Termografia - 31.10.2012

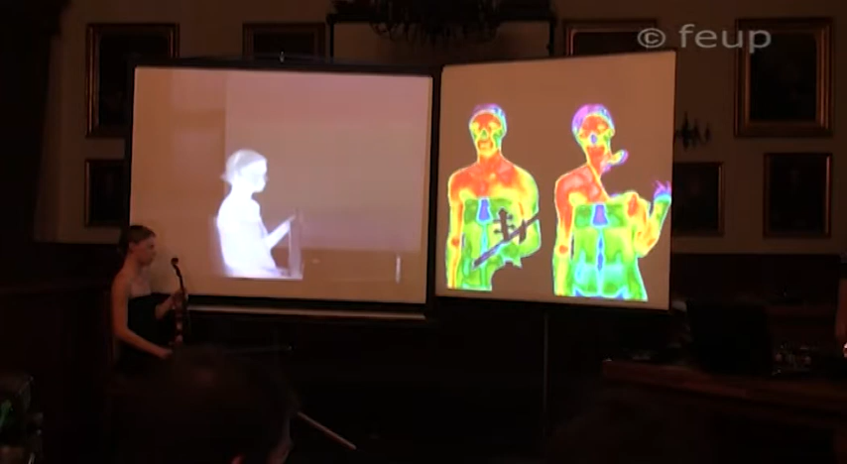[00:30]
Uma câmara termográfica é muito semelhante a uma máquina de filmar convencional,
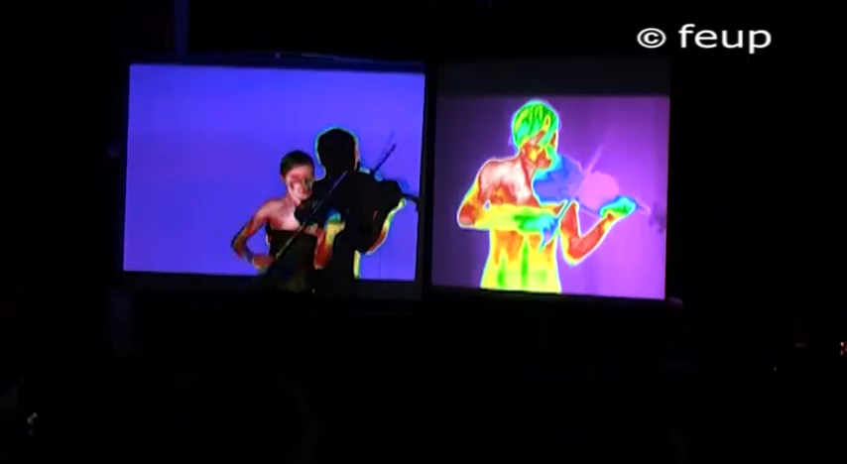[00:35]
mas em que as cores da imagem estão relacionadas com a temperatura em cada ponto, representando geralmente o branco o ponto mais quente e o preto o mais frio.